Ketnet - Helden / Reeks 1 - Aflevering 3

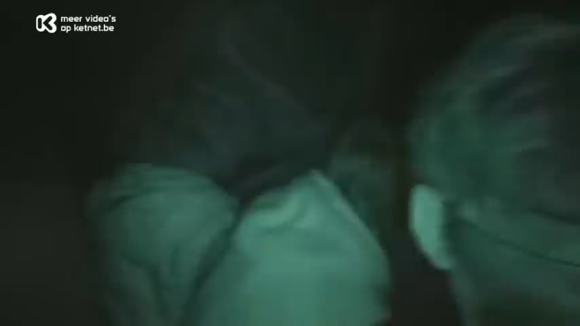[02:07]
Oh my god. Ekkes, wat is dat hier?
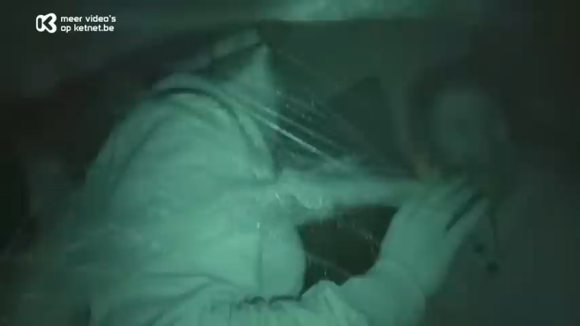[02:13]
Kankvrij. Zeg, zeg jij dat? Ik ga niet bang zijn, hè.
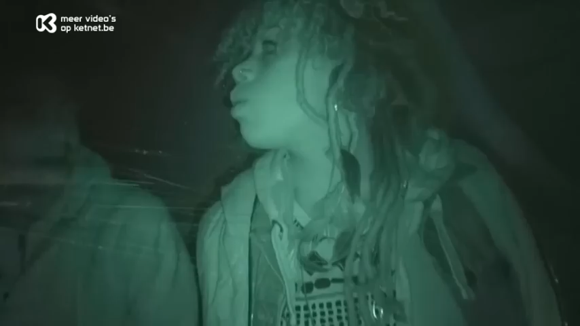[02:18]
Ik ga gewoon wandelen. En we moeten echt rechtdoor de cijfers vinden. Ja, ik volg. Zien jullie hier? Zitten we juist?
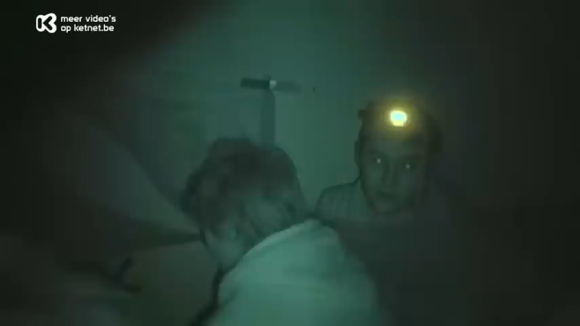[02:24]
Ik denk we zijn gewoon maar binnen gegaan. Wat is dat? Wacht. Schijn hem. Hier. Ik heb iets. Ja, waar?
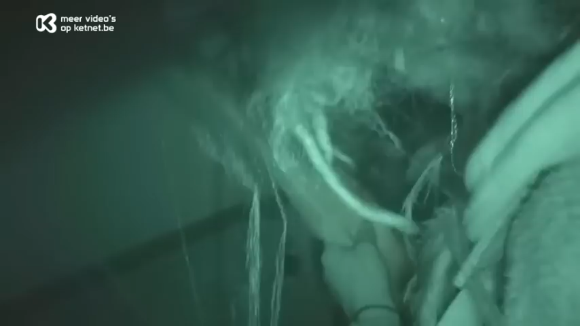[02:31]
Kijk. Waar? Ja. Kijk. Het is 6. Yes. 6. Oké. Okay.
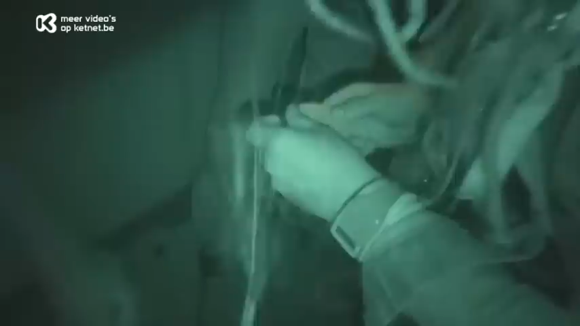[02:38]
Naar de volgende kamer. Ja, nog 3, hè. Kenletters.
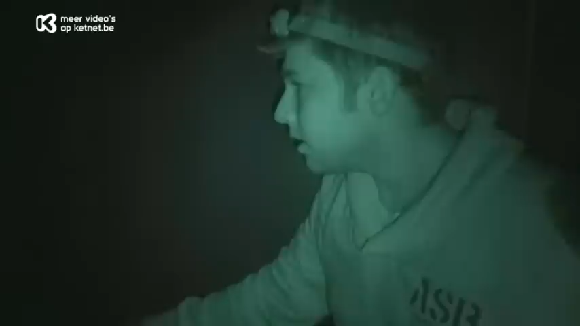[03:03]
Wat is dat hier? Zeg. Wacht, er liggen dingen op de grond.
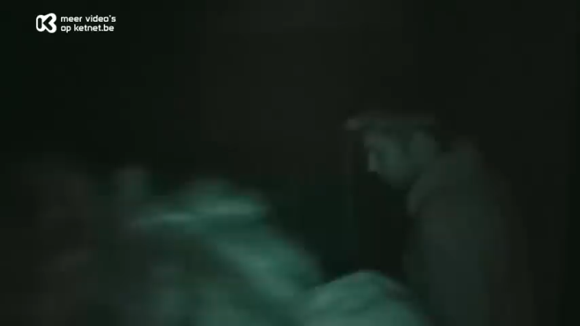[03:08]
Wat is dat?
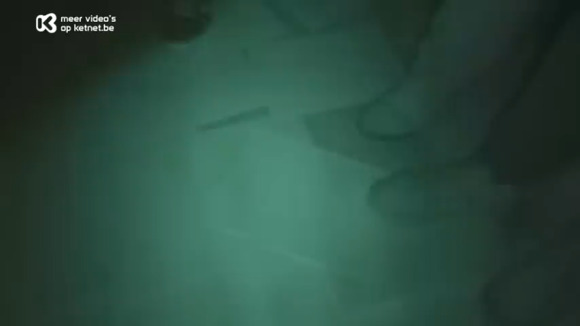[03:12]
Oh, dat zijn allemaal papier. Schijn naar beneden, jongens.
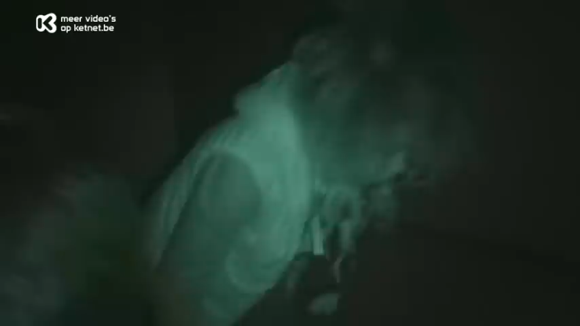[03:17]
Wat is dit? Kijk. Wat, hier. Wacht. Ja. Iets aan 7. Dat is 7.
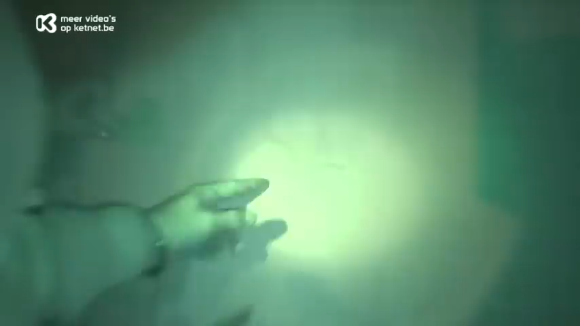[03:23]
Ja. Iets aan 7. Ja. Oké.
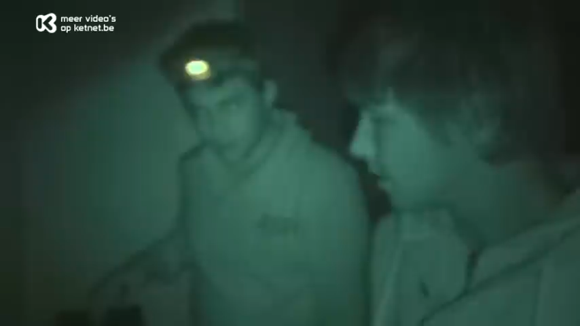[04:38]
Ik denk dat het cijfer daarin steekt. Oh. Ik begin. Oké, kom aan.